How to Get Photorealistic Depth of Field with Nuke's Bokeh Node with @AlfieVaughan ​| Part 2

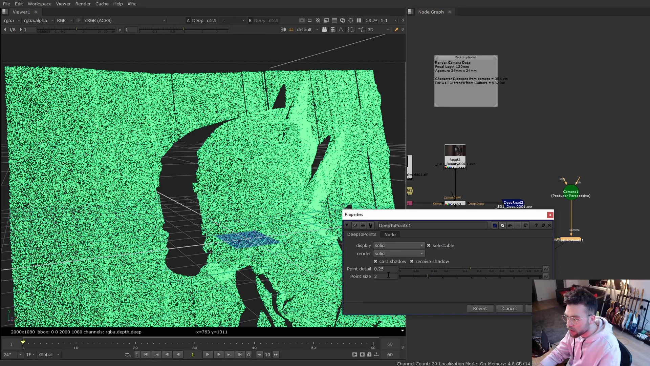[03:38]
If I just change these settings a little bit we can make the points even bigger so it'll be a bit clearer.